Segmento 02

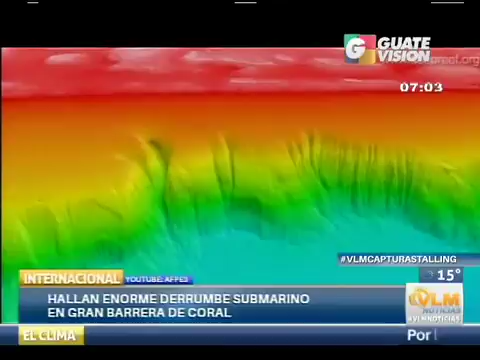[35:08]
Restos De Un Gigantesco Derrumbe Submarino Es Lo Que Hallaron Científicos Australianos En Las Profundidades De La Gran Barrera De Coral
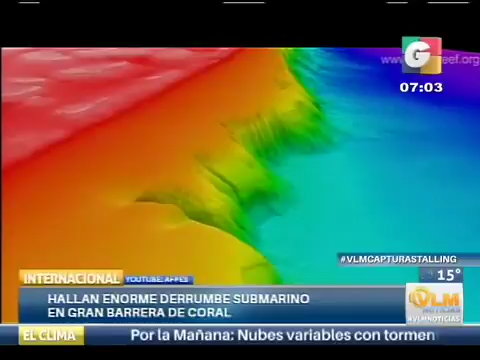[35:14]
Mientras Realizaban Una Cartografía Tridimensional Del Fondo Del Mar Sospechan Que Es El
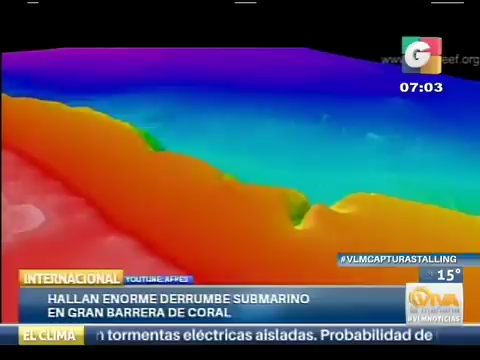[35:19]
Resultado De Un Fuerte Terremoto Que Desencadenó Un Tsunami De Olas De 27 Metros De Altura Hace 300.000 Años